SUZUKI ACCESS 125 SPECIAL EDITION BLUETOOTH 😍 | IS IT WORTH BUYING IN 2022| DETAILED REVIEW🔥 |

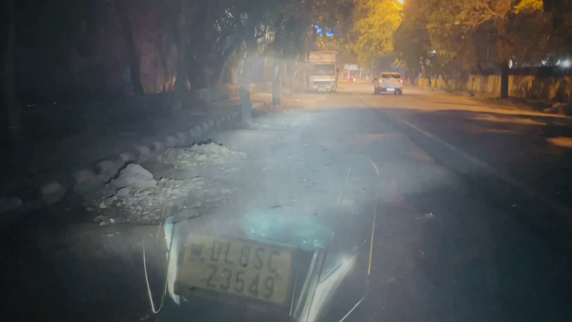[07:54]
लो बीम हाई बीम जो मैं आपको कह रहा था, रात को पूरी इल्यूमिनेटेड नीचे DRL और ऊपर LED का सेटअप, ये काफ़ी मस्त लगता है।